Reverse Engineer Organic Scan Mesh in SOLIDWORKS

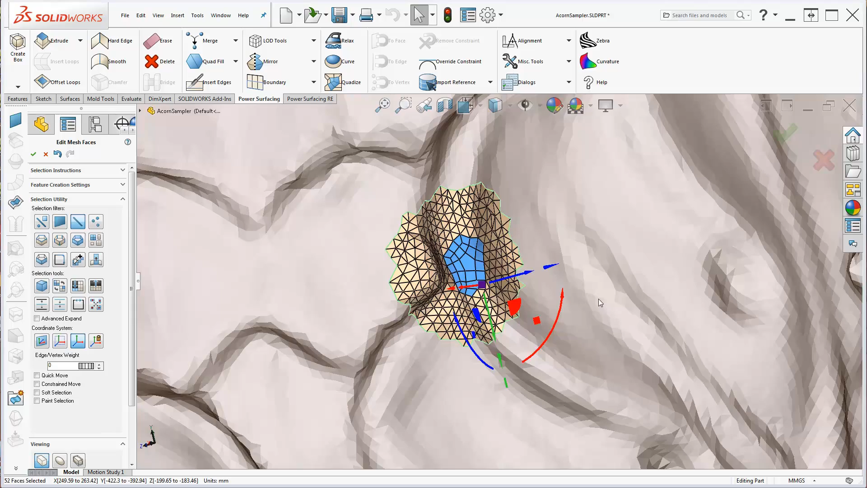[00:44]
In this example, the hole was filled using Quad Fill, had Curve applied, and then had Relax used to blend with the surrounding faces.
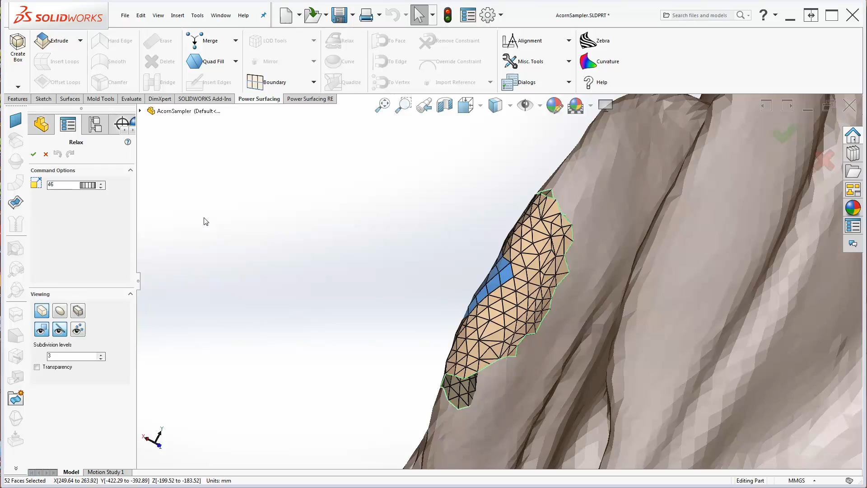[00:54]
Click the green check to exit Edit Face Mode.
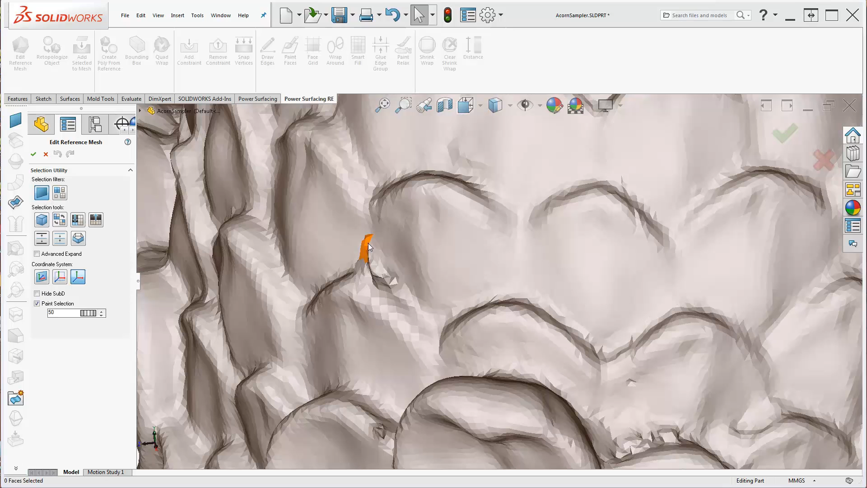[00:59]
Repeat the Select and Edit Face process to make the other repairs.
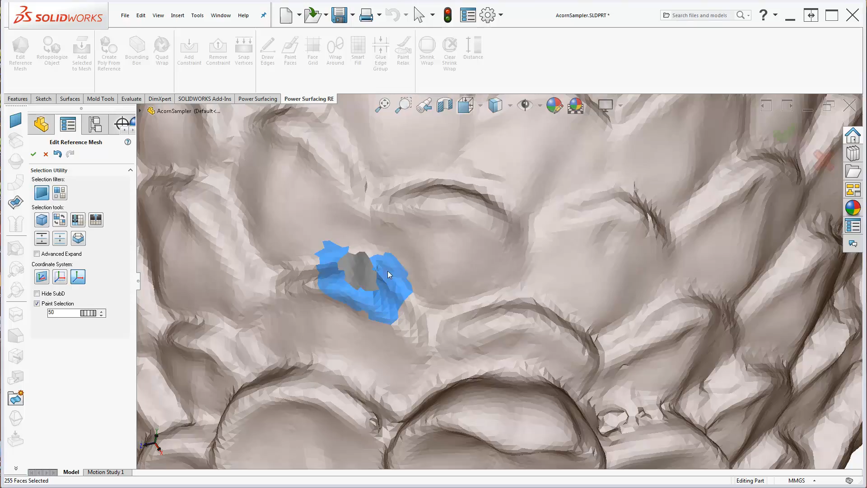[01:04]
When you are finished with all of the repairs,